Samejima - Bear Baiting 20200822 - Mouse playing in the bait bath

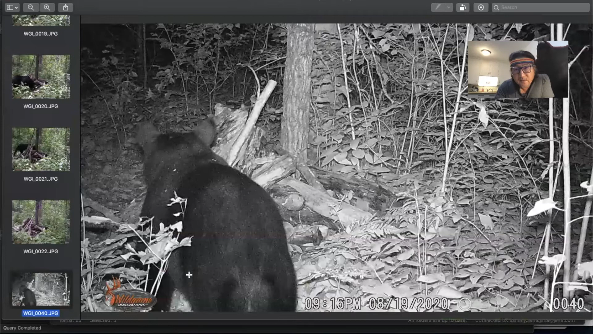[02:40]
But then the night, August 19, he show up 9:16 p.m. And then bought like a couple of gallons of food. He just eat. So watch out this time 9:16, and he just doing stuff. Eating. Eating. This is the last shot I got. 9:39 p.m.